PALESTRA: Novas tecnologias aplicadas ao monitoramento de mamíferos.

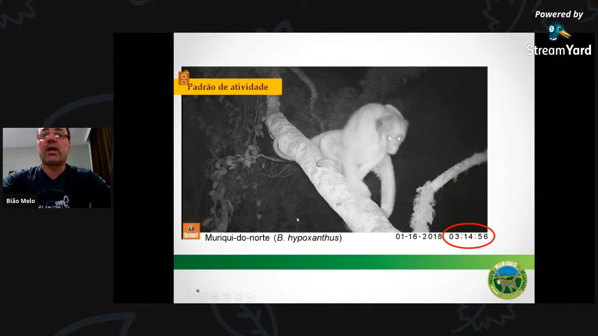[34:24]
né, o horário de um bicho, fazendo movimentação noturna, que não é normal, por exemplo, para um macaco diurno, né, de árbitro diurno, e ela também foi além, né, ela usou dois outros métodos bem interessantes lá,